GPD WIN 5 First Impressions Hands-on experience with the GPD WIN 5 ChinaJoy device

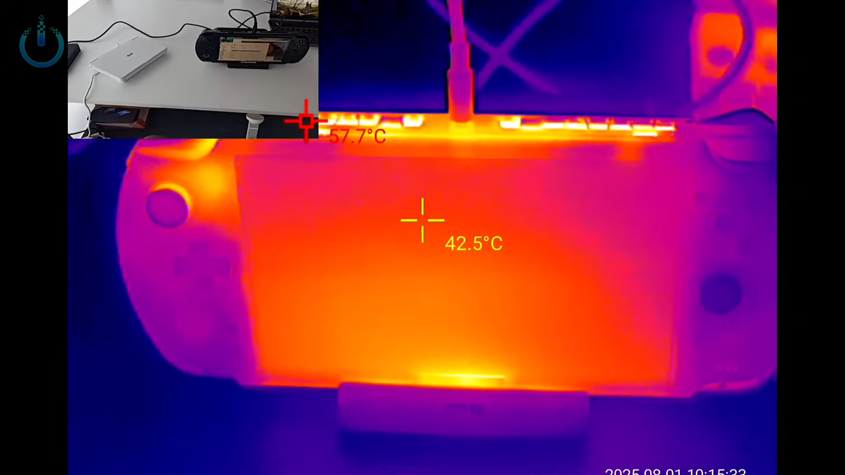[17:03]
On screen: spot 42.5°C
We're checking the surface temperature of the device. Right now, with a 70-watt GPU undergoing a single stress test, let's take a look at the controller.
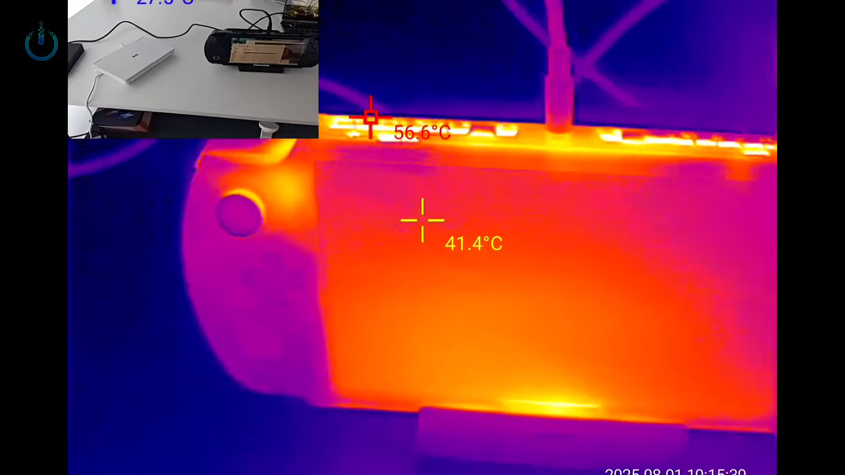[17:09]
On screen: spot 41.4°C, max 56.6°C
Oh, the left side of the controller, this spot feels a bit warm.
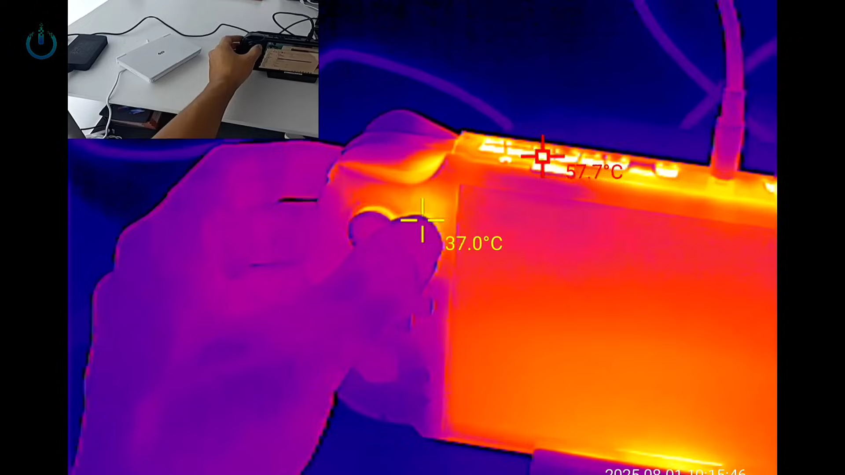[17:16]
On screen: spot 37.0°C
As you can see, the temperature here is approximately 42 to 43 degrees Celsius.
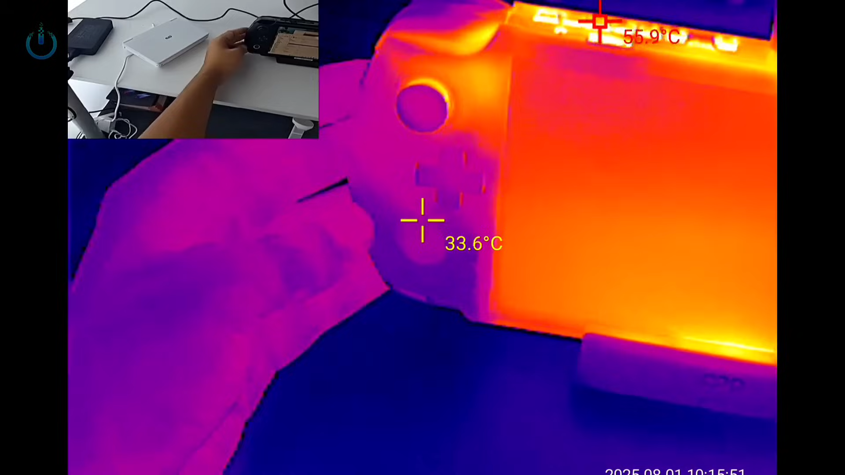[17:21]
On screen: spot 33.6°C
The bottom part of the controller is generally quite cool, not diverging much from the surrounding environmental temperature.
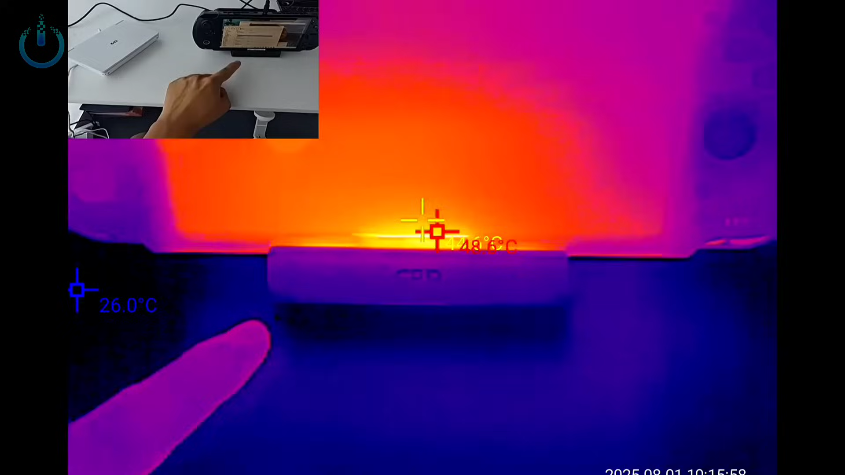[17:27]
In the central area beneath the screen, that's where the motherboard resides, specifically the display chip, so it does generate some warmth.
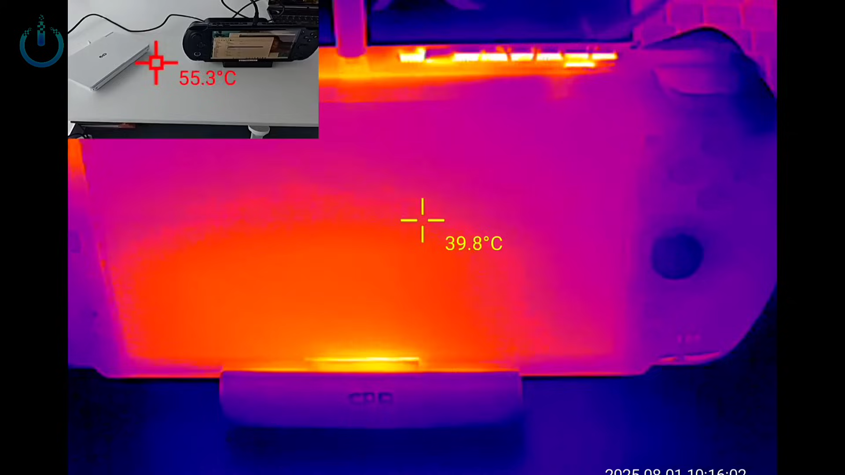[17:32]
On screen: spot 39.8°C
Now let's examine the right-hand controller.
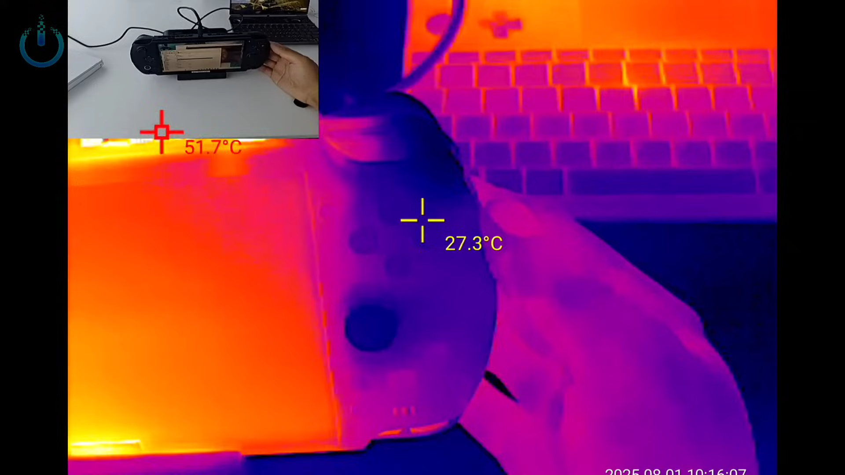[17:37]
On screen: spot 27.3°C
You'll notice that the right controller exhibits almost no heat generation whatsoever, because currently it, yes, it's not actually using the battery at all.
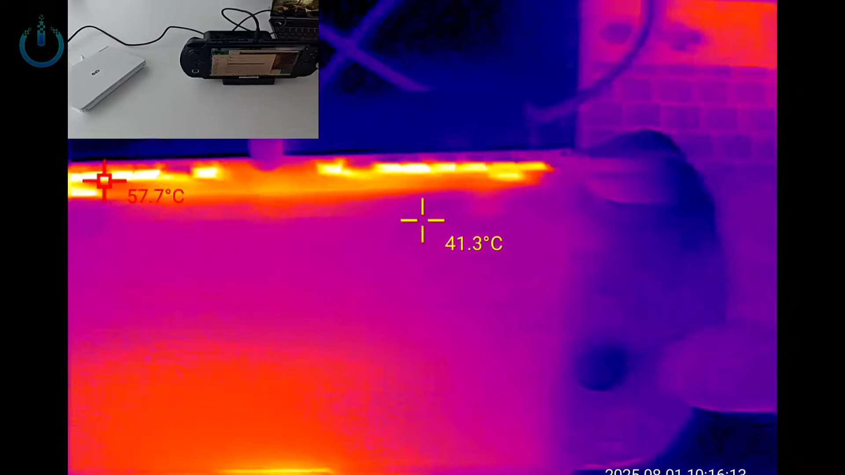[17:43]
On screen: spot 41.3°C
Let's take a look at the back side of it.
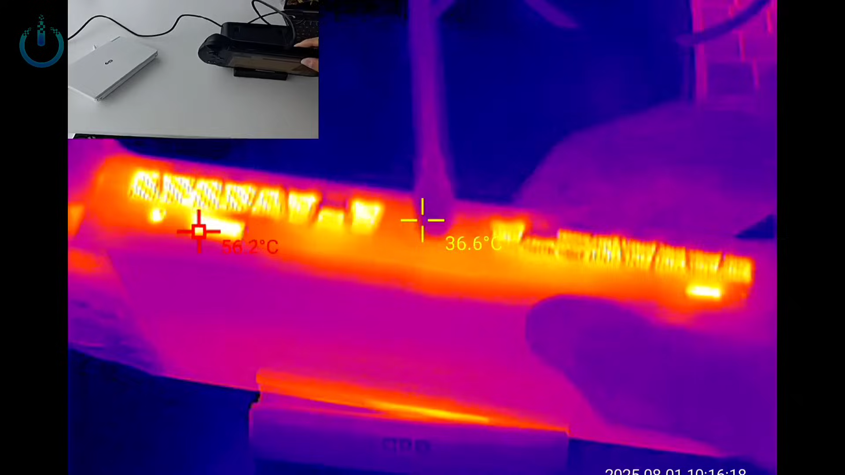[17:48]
On screen: spot 36.6°C
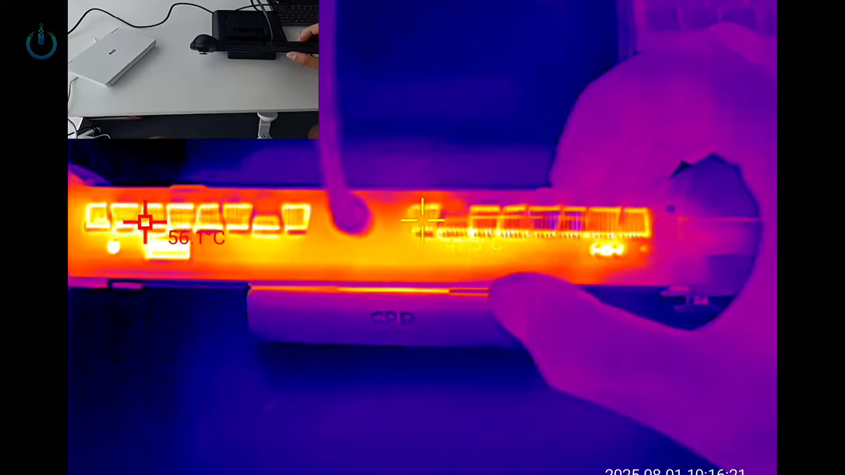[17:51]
Let's take a look at the top. The temperature after contact is around 46 to 45 degrees Celsius, and the left side is a bit warmer than the right side.
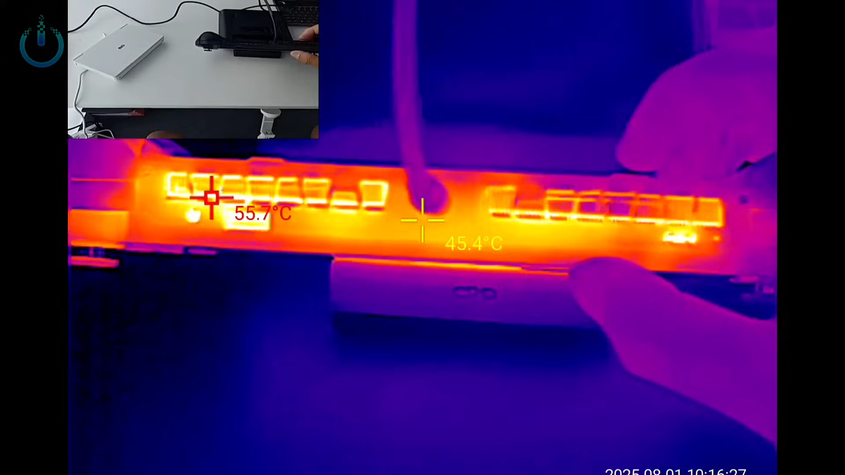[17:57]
On screen: spot 45.4°C, max 55.7°C
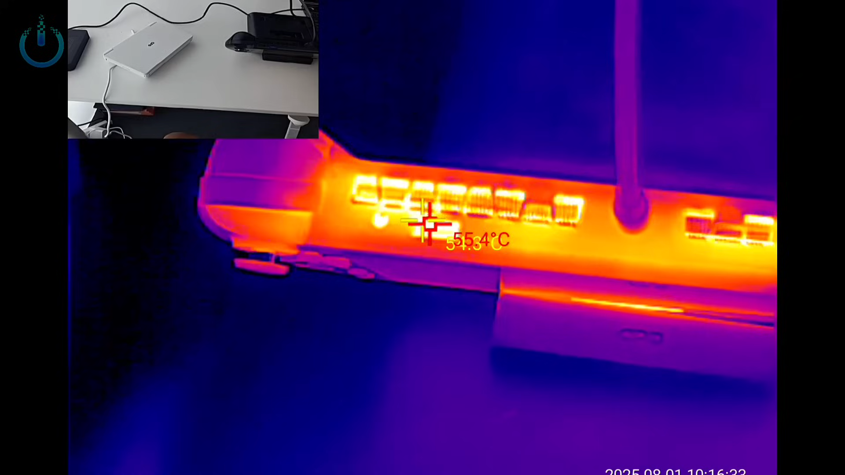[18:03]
You can see inside, the highest temperature measured, 55 degrees, is from an internal component, not the external case.
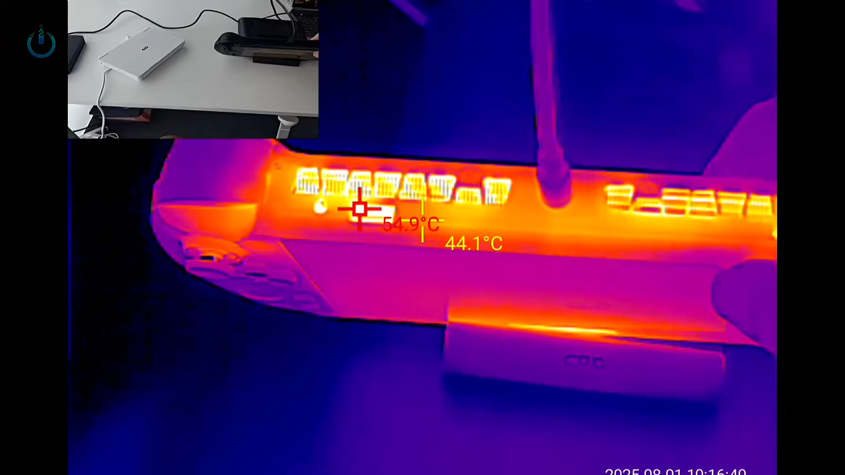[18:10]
The case itself is around 44 degrees. Let's take a look at the back.
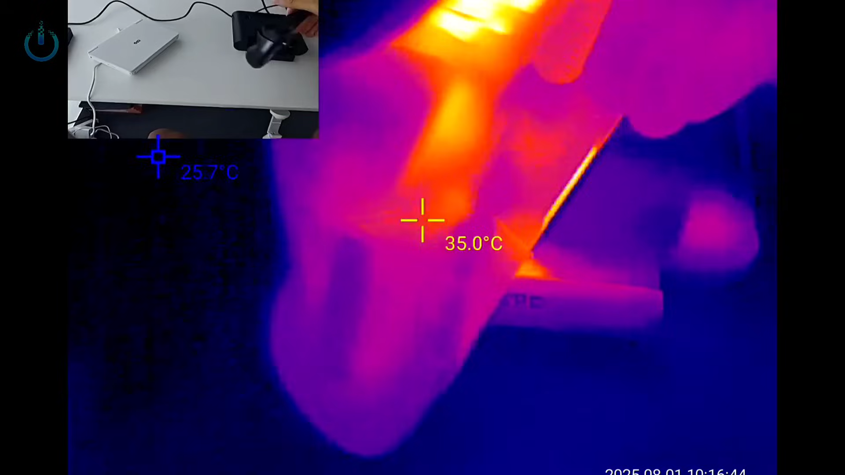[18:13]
On screen: spot 35.0°C, min 25.7°C
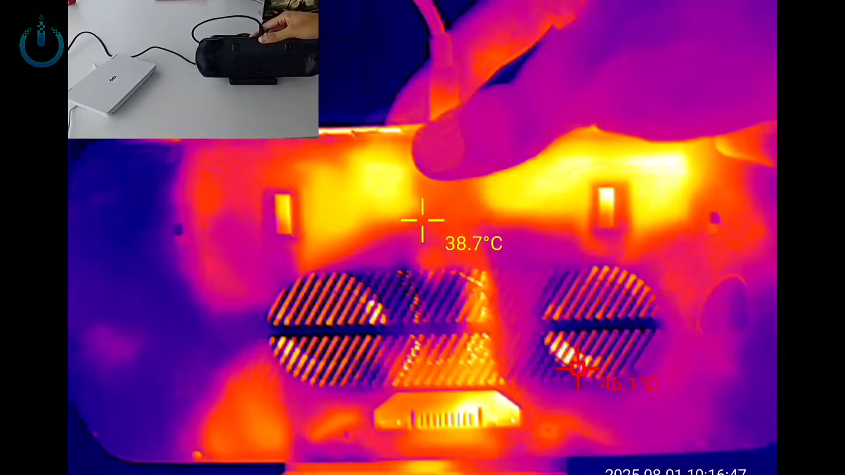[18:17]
On screen: spot 38.7°C
Looking at the heat radiation distribution on the back, we can observe that it primarily originates from the two fin areas where heat is generated.
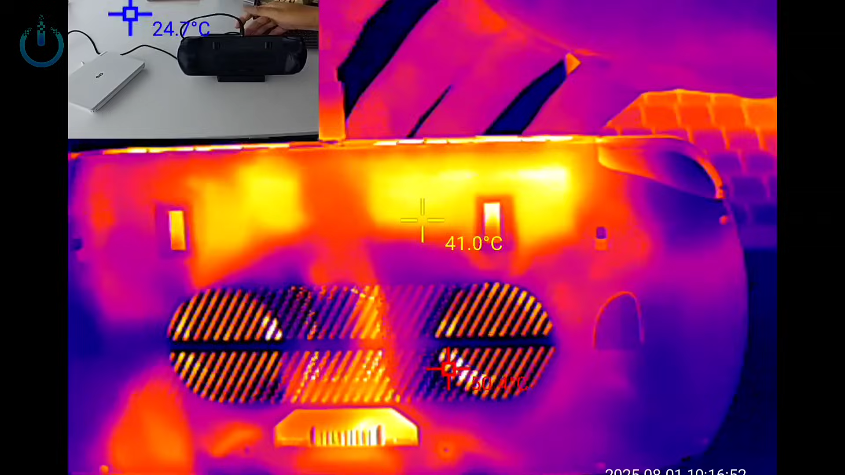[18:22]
All right.
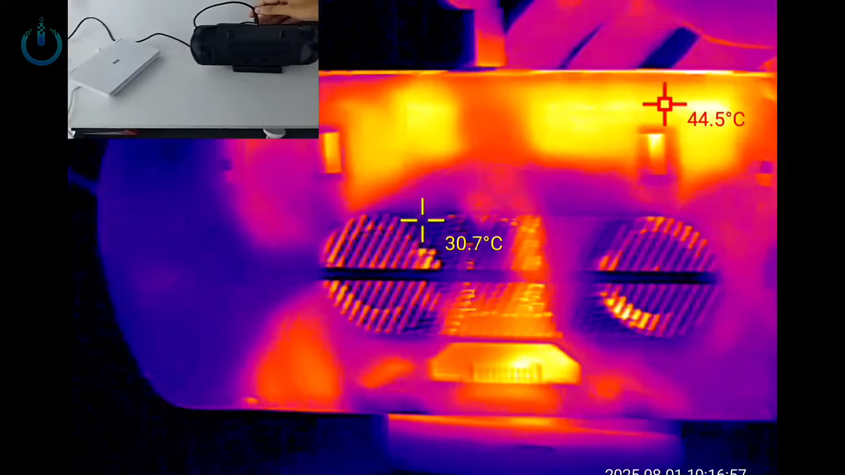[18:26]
The handle sections essentially do not emit any heat, remaining quite cool.
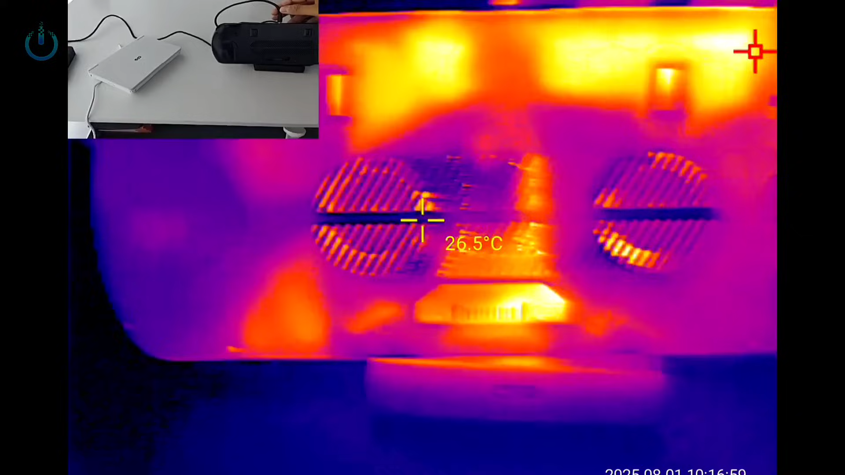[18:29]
On screen: spot 26.5°C
Furthermore, the battery interface below is likely experiencing heat radiation from the motherboard, which rises to this connection point.